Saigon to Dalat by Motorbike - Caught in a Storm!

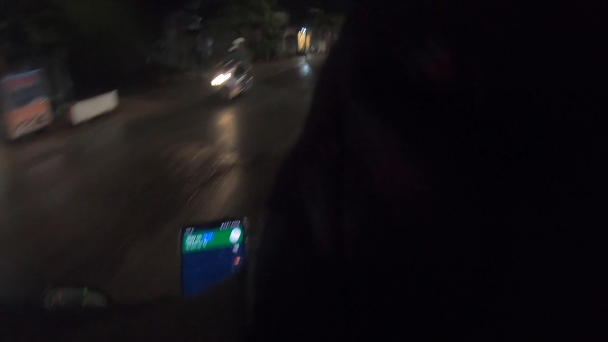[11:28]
so slightly less scenic, but it was nighttime, so it didn't matter.
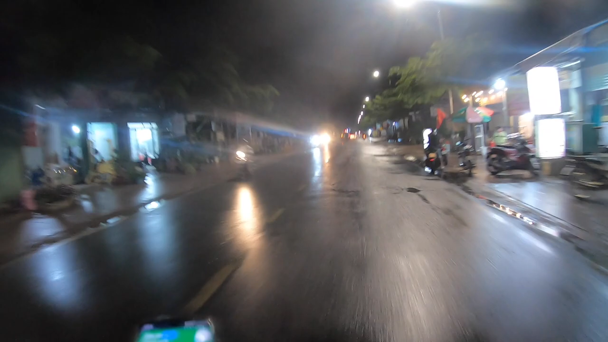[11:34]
And I actually followed a highway up into Dalat. Now, it's lucky in Vietnam, on the highways, motorbikes aren't allowed,
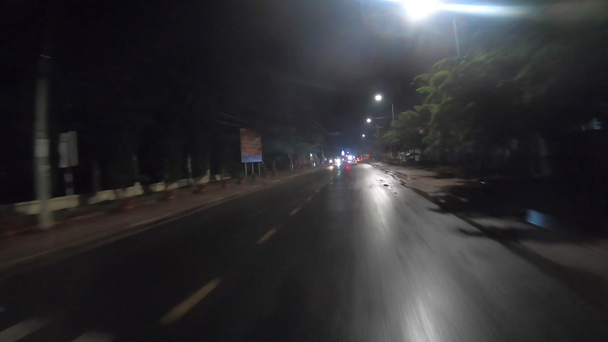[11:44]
and there are actually roads running parallel to the highways for motorbikes, which was quite useful. And by this time, which is 7 or 8 in the evening, the roads were quite quiet, and it was easy to ride. And the rain actually eased off. I dried out a bit.
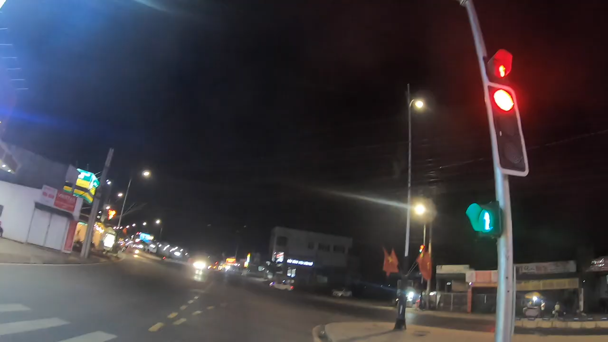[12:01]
And eventually, I came into Dalat. Dalat is at 1,500 meters above sea level, so it's a lot cooler than Saigon.
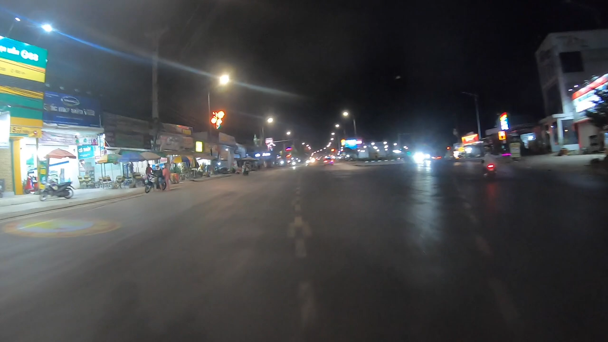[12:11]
It was like only 18 degrees when I arrived there, so I felt pretty comfortable, if not cool, just with my poncho and jacket on. Here you can see a bit of the Dalat view at night. Quite a busy outskirts, a first roundabout.